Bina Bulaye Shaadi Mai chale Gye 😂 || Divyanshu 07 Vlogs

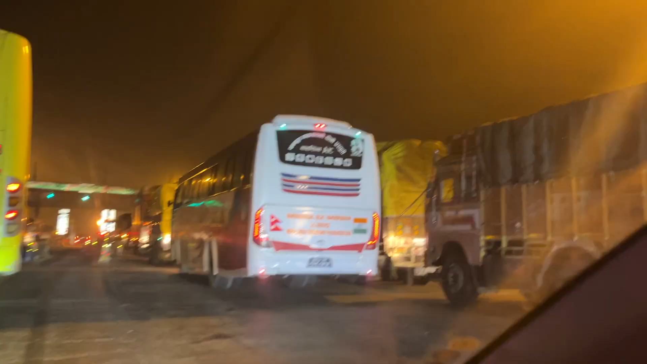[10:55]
तो देखो ये नेपाल की बस, लेकिन एक चीज बढ़िया लग रही है, ऊपर उसने बंदे लिखा हुआ जय श्री राम, सीधे डाल दे सीधे।